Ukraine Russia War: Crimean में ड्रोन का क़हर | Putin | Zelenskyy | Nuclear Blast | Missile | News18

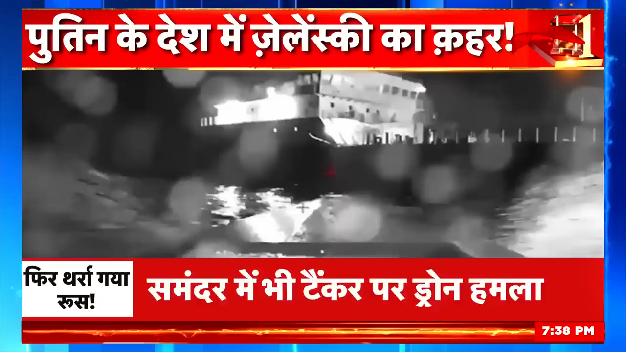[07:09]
यूकरेन ने क्राइमिया के नेकट काला सागर में एक रूसी टैंकर को भी निशाना बनाया है